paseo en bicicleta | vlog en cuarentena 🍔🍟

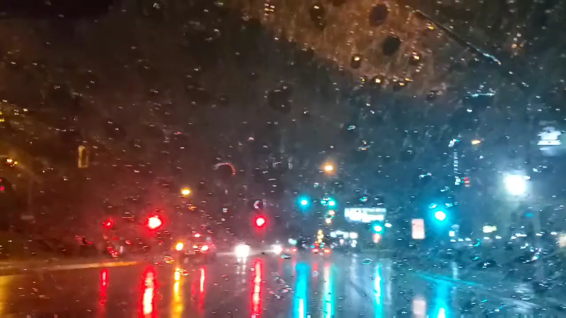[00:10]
¿qué creen, chicas? Se nos dejó venir el agua y van a decir, pero Mari Vlogs, ¿qué anda haciendo en la calle?
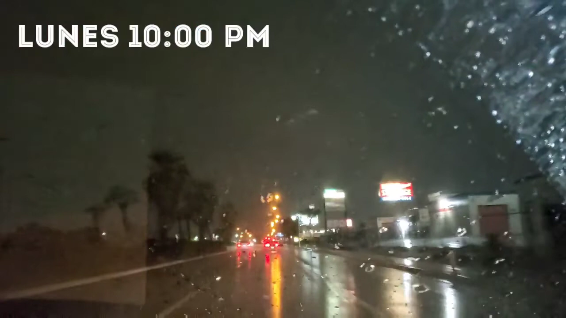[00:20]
Pues fui a visitar a una persona que es parte de la iglesia en Ridley y pues nos agarró el agua, pero pues ya estamos aquí a punto de llegar a nuestra ciudad, así que todo bien, chicas. Miren que está lloviendo, pero con ganas.
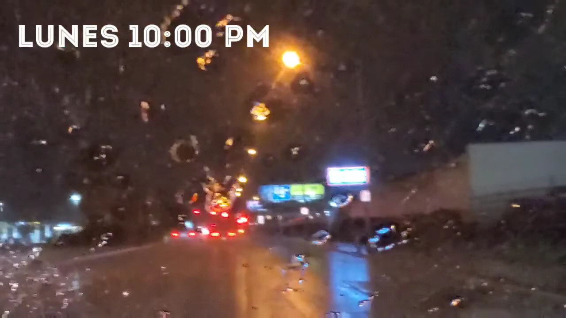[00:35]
Lo bueno es que allá donde estábamos no estaba lloviendo, pero ya nos agarró la lluvia aquí ya llegando a nuestra ciudad.
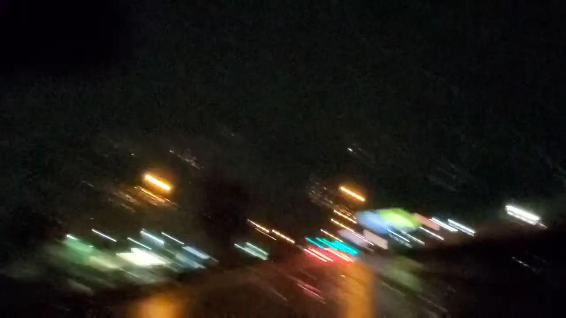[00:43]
Y pues lo bueno es que traigo mi conductor resignado, que casi no se ve, pero ahí va.